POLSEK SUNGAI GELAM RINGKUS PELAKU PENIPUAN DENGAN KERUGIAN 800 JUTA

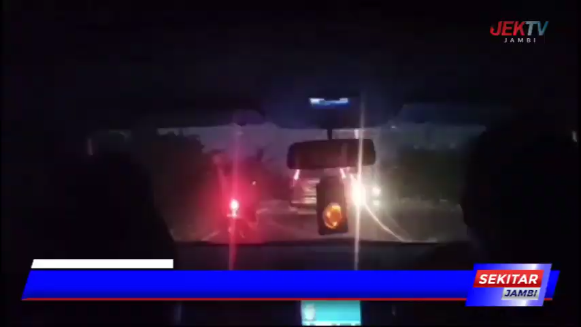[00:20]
Inilah video amatir saat tim opsional Polsek Sungai Gelam menuju rumah kontrakan pelaku penipuan berinisial LS yang berada di desa SB7,